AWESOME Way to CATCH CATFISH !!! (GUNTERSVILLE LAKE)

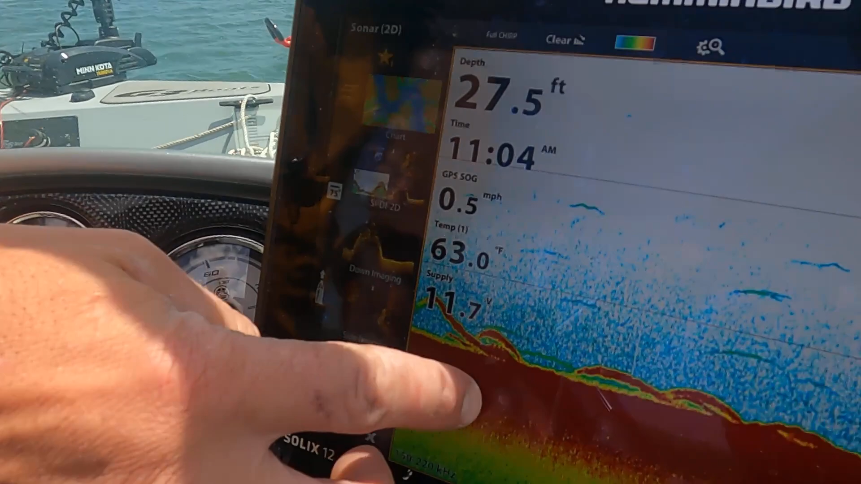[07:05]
On screen: depth 27.5 ft, water 63.0°F
Definitely in here. Look at all them fish right there. They're one of them big.
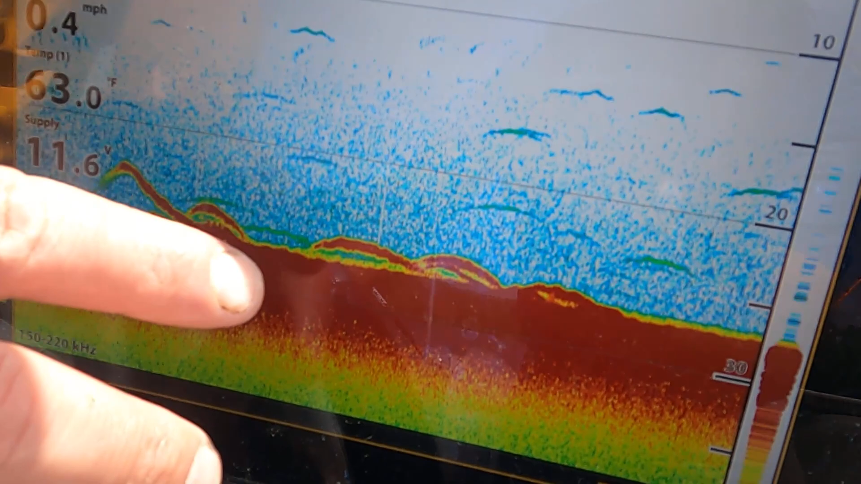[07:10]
On screen: water 63.0°F, speed 0.4 mph
There's looks like about four or five different ones. Big ones? Can you tell by the mark how big the fish is?
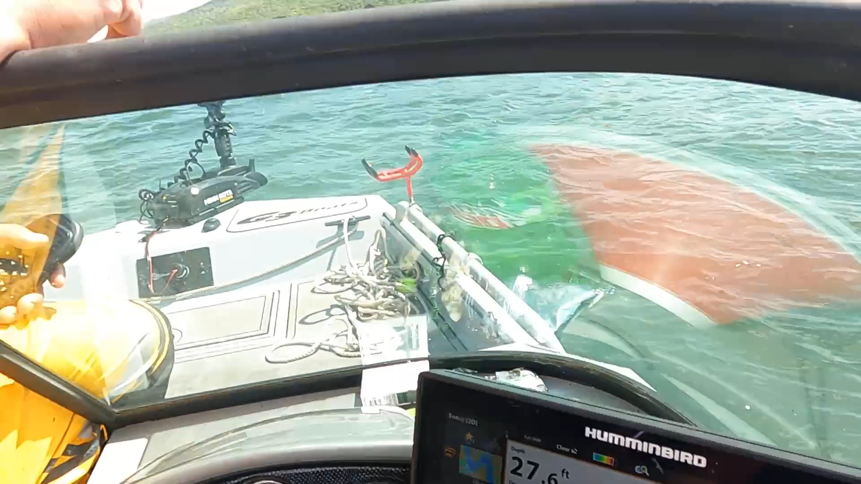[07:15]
I can tell, I would be comfortable to say that they're over 25.
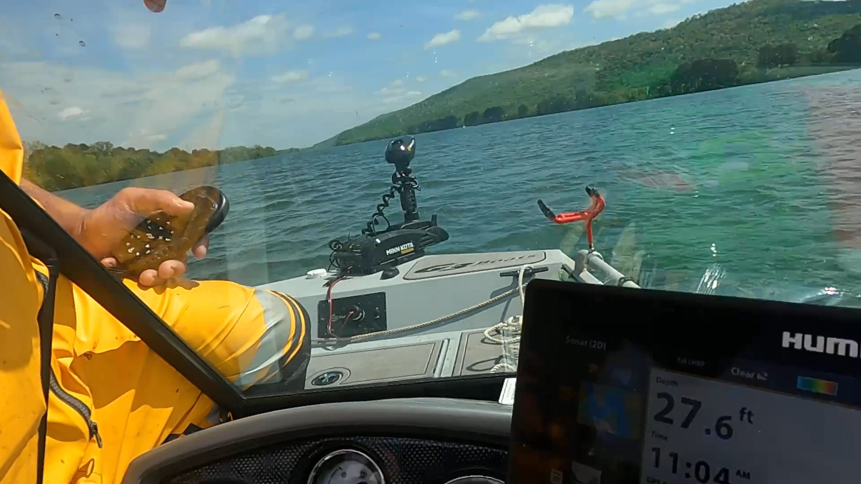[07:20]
These right here. They could be bigger. It depends how far out of the arc they are. Oh, okay.
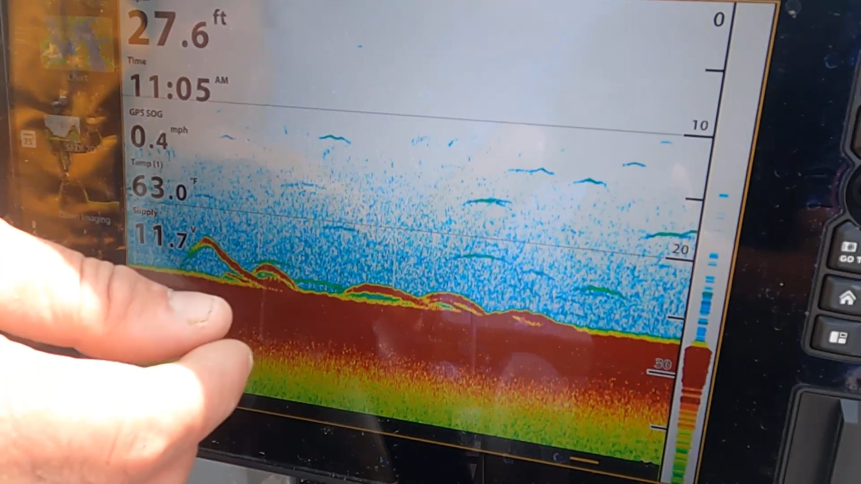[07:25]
On screen: depth 27.6 ft, water 63.0°F, speed 0.4 mph
But definitely that much red and just 27 feet, yeah, they're a good fish. You need one of them to jump on.
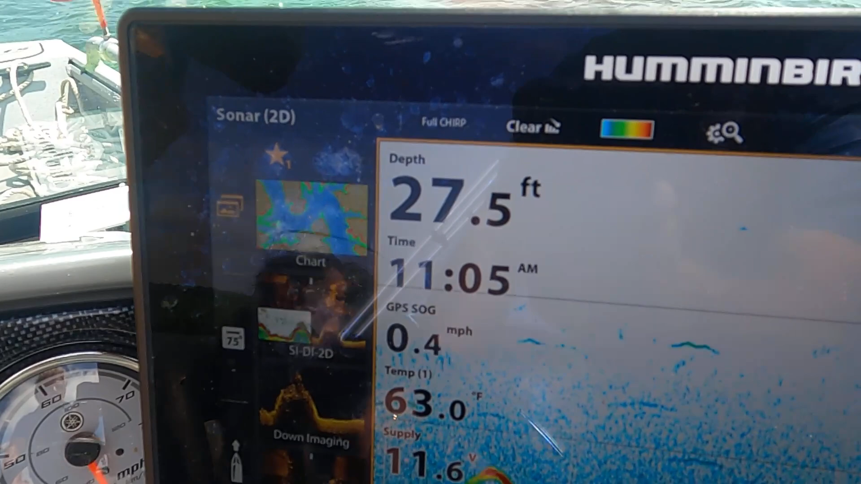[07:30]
On screen: depth 27.5 ft, water 63.0°F, speed 0.4 mph
Yeah, it's 27 and a half feet of water, 63 degree temperature.
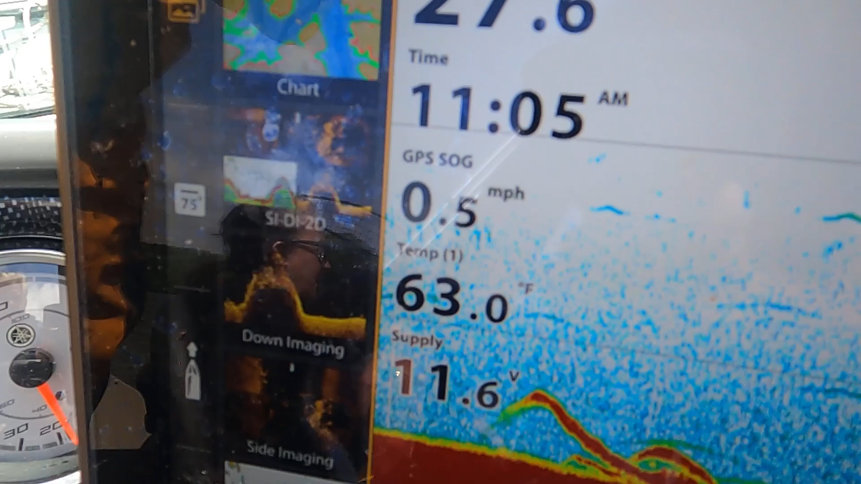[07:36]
On screen: water 63.0°F, speed 0.5 mph
Is this the really good conditions for catching big fish? It's getting there.